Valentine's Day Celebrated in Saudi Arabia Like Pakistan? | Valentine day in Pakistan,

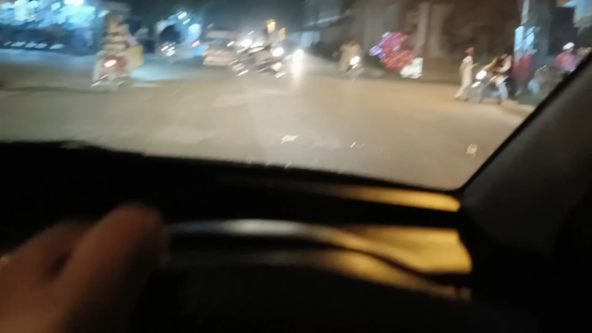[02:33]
وہ اس طرف آپ گھوبارہ والا دیکھ لیں جی ریڈ کلر کے گھوبارے بقائدہ
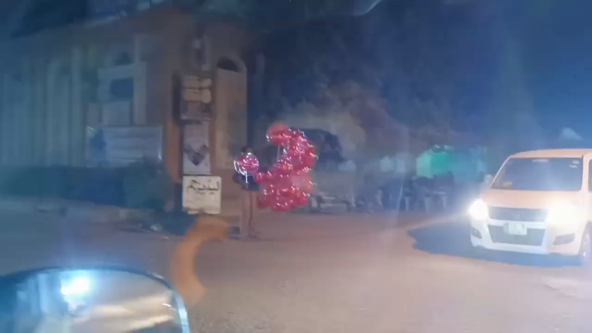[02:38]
اور ویلنٹین ڈیو بنائے جا رہا ہے یہ ماشاءاللہ ادھا بھی ویلنٹین ڈیو بنائے جا رہا ہے
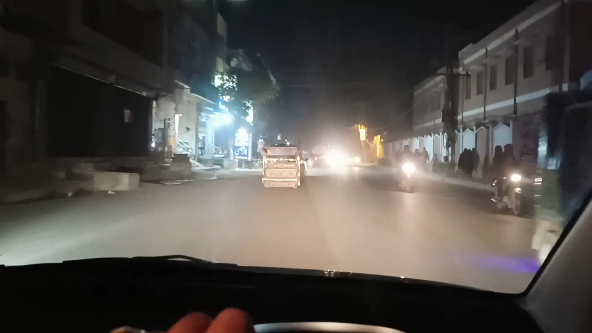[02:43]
یہ در راشے دیکھ لیں آپ بھی آج عوام تھوڑا باہر نکلی ہے چلو تھوڑا انٹرٹینمنٹ کے لیے تھوڑا عوام کو موقع مل جاتا ہے لیکن آپ کو غلط حرکت مت کریں وہ ہی بات جو میں اپنی ویڈیو کی شروع میں بتائی ہے ویسے آپ جیسے مرضی
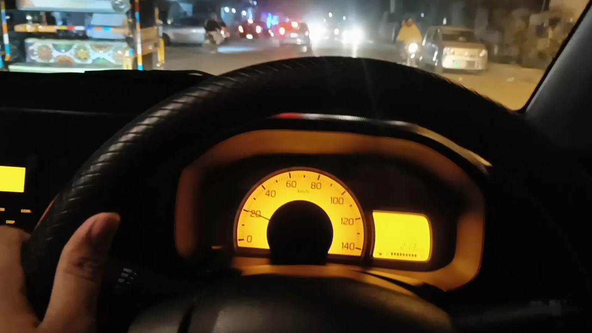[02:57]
گھومیں پھریں کوئی مشکل نہیں ہے وہ تو اچھی بات ہے چلو اپنی فیملی کے ساتھ آپ گھومتے پھٹتے
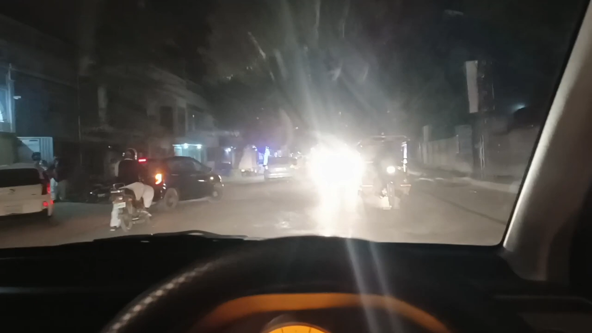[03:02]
ہیں تو ابھی کچھ شہر کے ویو اور پھر اس کے بعد انشاءاللہ میں آپ کو دکھاتا
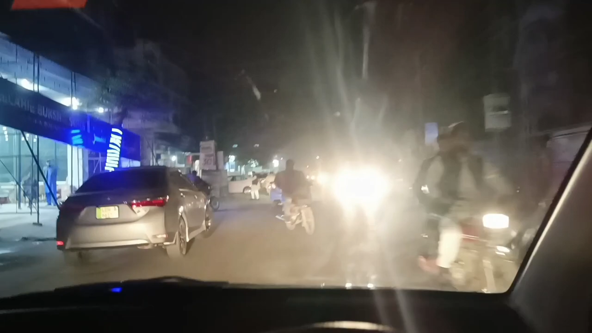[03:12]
ہوں جی پھر جو بھی کھانے کے لیے کچھ لے لیتے ہیں اور ساتھ میں کچھ فلاور وغیرہ وہ بھی جو بھی سہین چلے گا آگے دکھاتا ہوں آپ کو
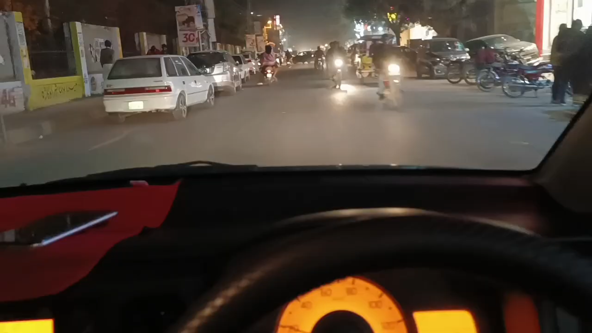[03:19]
جی تو ابھی میں یہاں پر ایک فلاور والا ہے اس سے اس کے پاس پہنچ چلے تو میں نے بولا وہاں سے چلو کچھ پھول لے کر دیتا ہوں ان کو اس
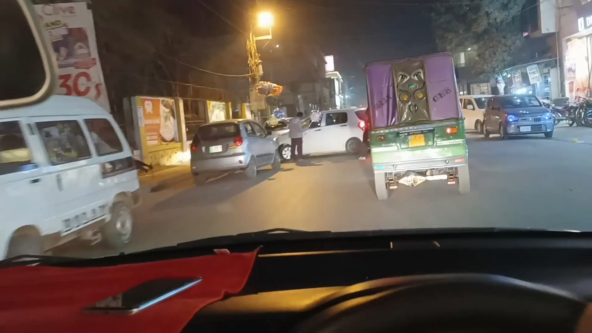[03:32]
کے بعد ہی پھر آگے چلتے کچھ کھانے پینے کے لیے آرڈر دیا ہوا پہلے ہی تو وہ پک کریں گے ٹیک اوئے کریں گے آپ بول رہے ہیں کھانے والا جو نظام ہے تو وہ گھر جا
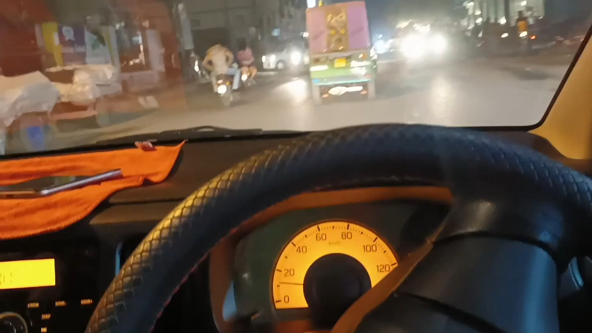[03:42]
کے پھر انجوائے کریں گے یہاں پر بھی کر سکتے لیکن نا والدہ آپ کو پتہ میری تھوڑی مختلف ویڈیوز
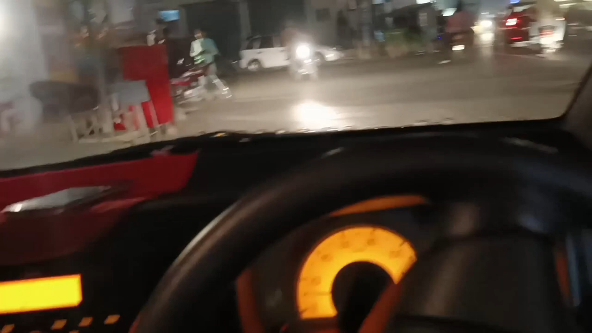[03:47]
میں آپ کو بتاتا رہتا ہوں یہاں پر یہ فلاور والا ہے تو میں بولتا ہوں گاڑی یہی پر پارک کرتا ہوں میں
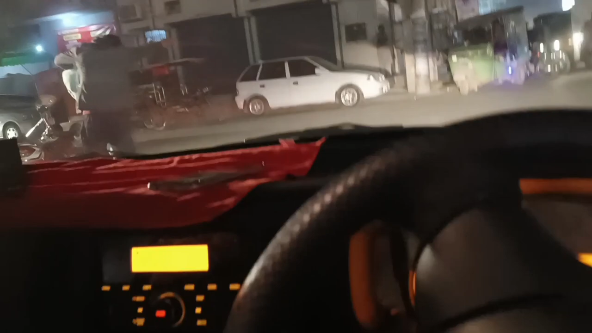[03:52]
پیدل چلتے ہیں اس کے پاس بول پھر آپ کو دکھاتا ہوں
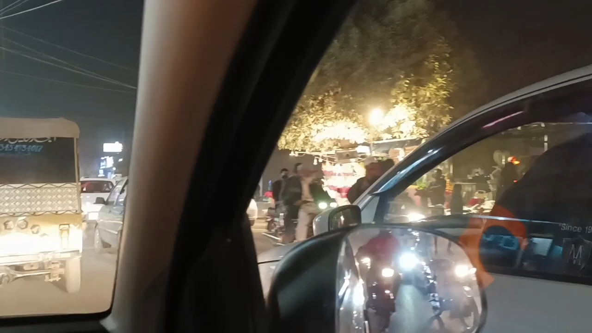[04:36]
چیز لی ہے وہ آپ کو دکھاتا ہوں دوسرا یہاں سے پھر بائے کرتے ہیں دیکھتے
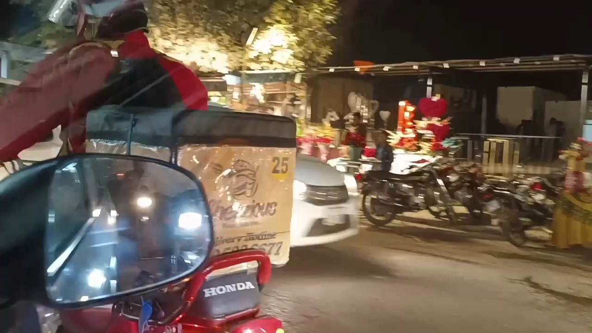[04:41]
ہیں برحال ابھی آگے راشت کی صورتی اللہ آپ دیکھ لیں پاکستان کا تھوڑا محول یار انجوائے کریں آپ اتنی زر میں گاڑی آگے کہیں پارک کرتا ہوں
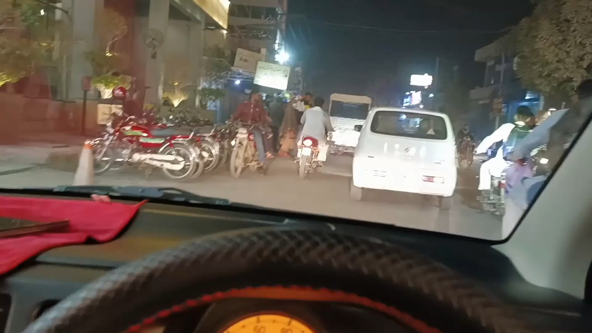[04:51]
تو بھائی ہم کو بھی رستہ دے دو اچھا جی بسم اللہ ساڑے کے لیا کے بریک